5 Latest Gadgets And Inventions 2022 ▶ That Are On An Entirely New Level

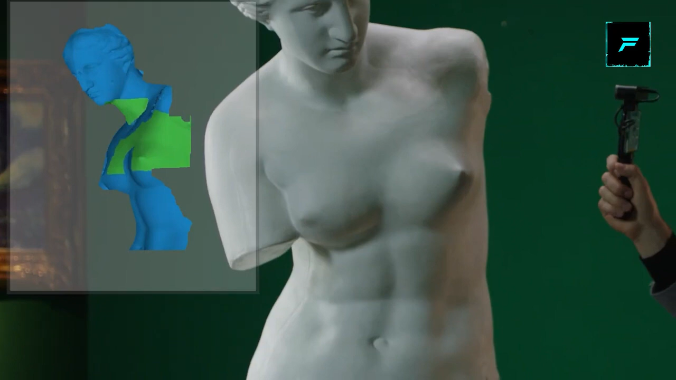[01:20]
You can use a 3D printer. You can use a 3D design. You can use VR, AR and VR 3D modeling.
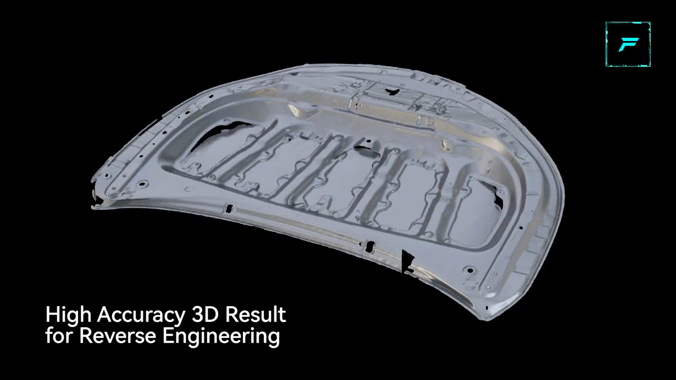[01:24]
You can use it in a 3D scanner.